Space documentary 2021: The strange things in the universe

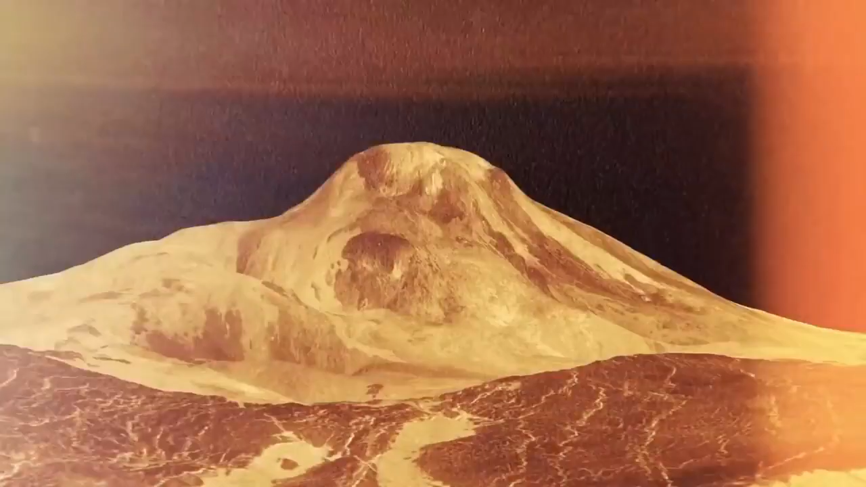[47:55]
Another incredible image of the volcano, Matt Mons, that rises 3 miles.